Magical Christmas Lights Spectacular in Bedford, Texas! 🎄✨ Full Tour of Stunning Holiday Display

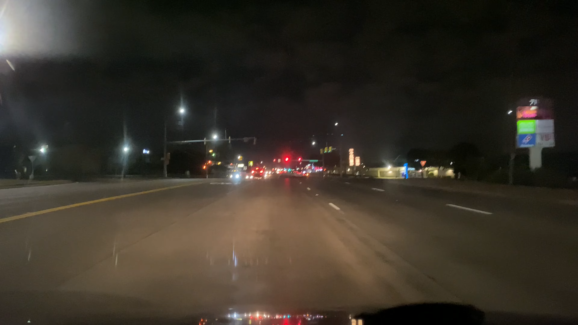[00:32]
I hate this red light, but it is what it is. Hopefully, all the traffic lights are green. I can see the next traffic light is green. Here we go. We still have 5 more traffic lights.
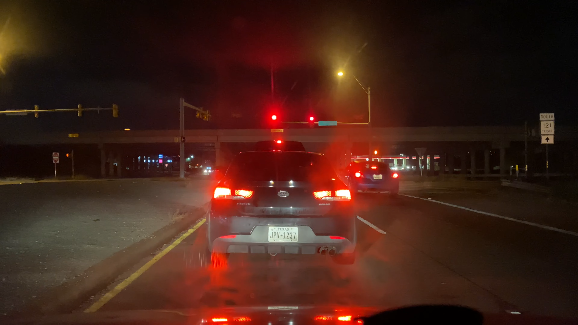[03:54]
We're almost there. Okay guys, enjoy the video.